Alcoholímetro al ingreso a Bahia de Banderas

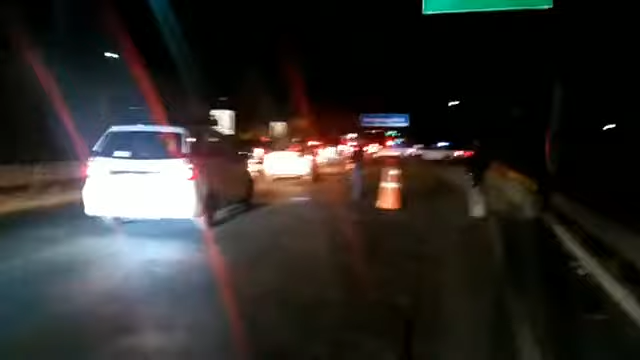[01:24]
Vamos a llevarles a transmisión desde aquí, desde Bahía de Banderas, soy José Luis Preciado, estamos informando para todos los seguidores de Noticias PB y Noticias PB Nayarit. Este es el operativo que le estamos llevando en esta transmisión,
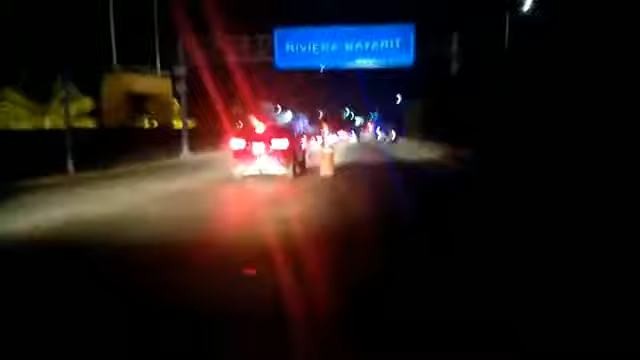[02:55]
este operativo que están realizando en estos momentos.
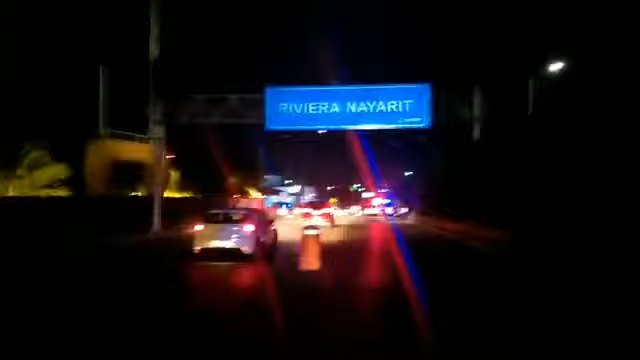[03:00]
Aquí justo al ingreso a la Riviera Nayarit, al municipio de Bahía de Banderas. Se puede apreciar los puntos del filtro de vigilancia aquí en este lugar,
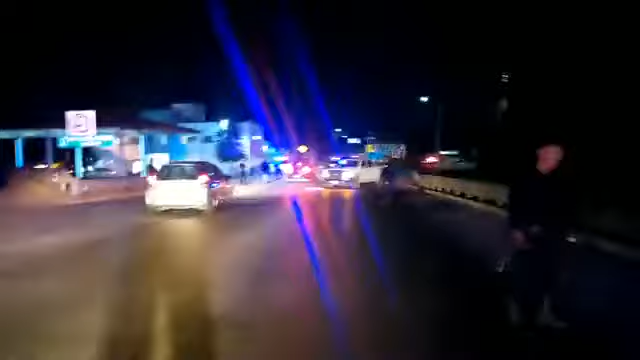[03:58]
donde demarcan el alto de los vehículos. Aquí en este lugar es donde deciden los agentes, después de la revisión deciden quién entra y quién no al examen de alcohol. Este es el lugar. Usted aprecie.